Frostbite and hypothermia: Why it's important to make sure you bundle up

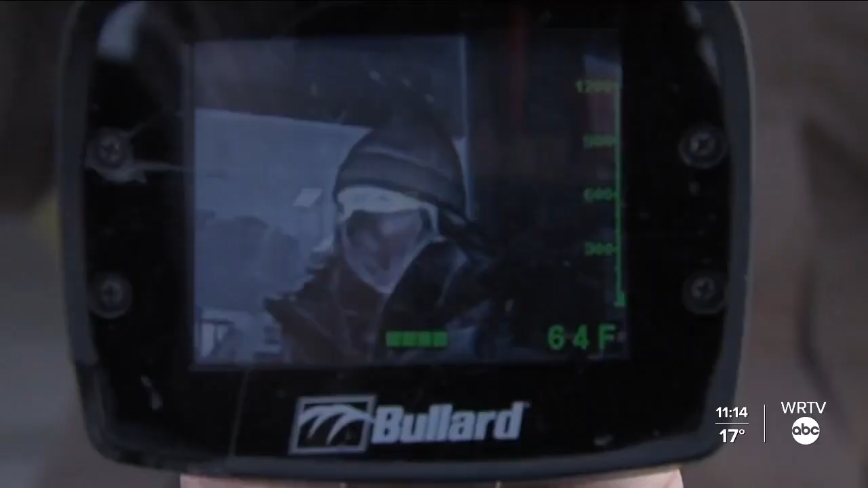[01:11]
On screen: spot 64°F
We know you're losing some heat around your eyes and in your legs.